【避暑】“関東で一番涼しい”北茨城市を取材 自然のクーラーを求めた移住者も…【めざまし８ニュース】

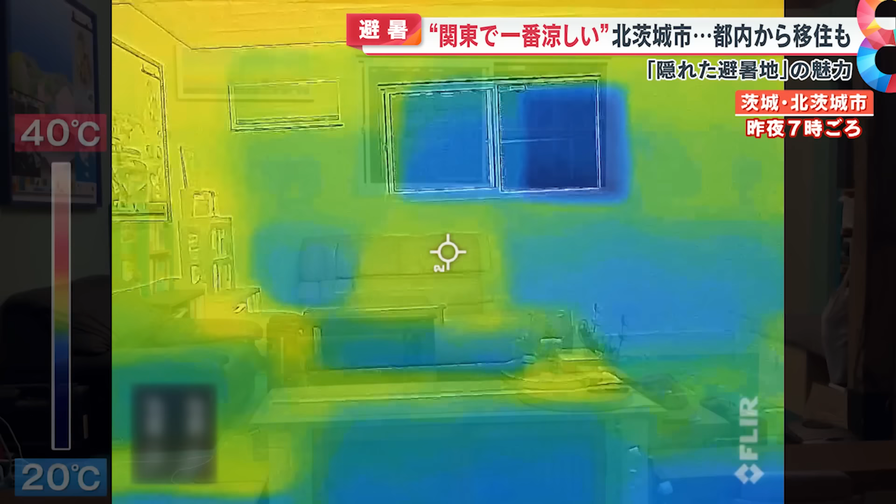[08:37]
On screen: scale top 40°C, scale bottom 20°C
部屋の中はサーモカメラで青くなる部分もあるなど快適に見えます